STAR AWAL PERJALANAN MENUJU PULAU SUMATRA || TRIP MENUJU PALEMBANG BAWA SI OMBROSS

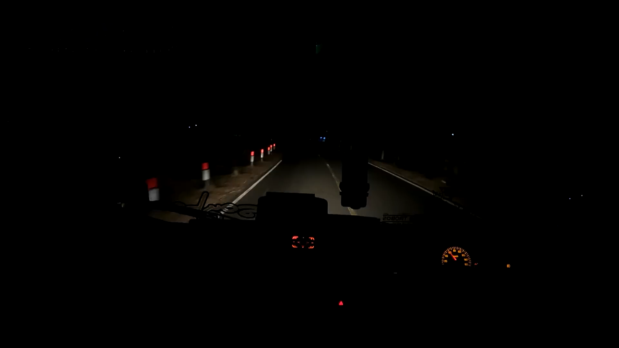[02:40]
Ya, bisa ini kami sudah memasuki area kota Indramayu, tapi kami melintasi jalur pantura lama ya, atau jalan raya Balongan Karangampel. Kenapa kami kok lewat sini? Karena tadi ada sedikit titipan yang turun di Karangampel. Akhirnya kami lewat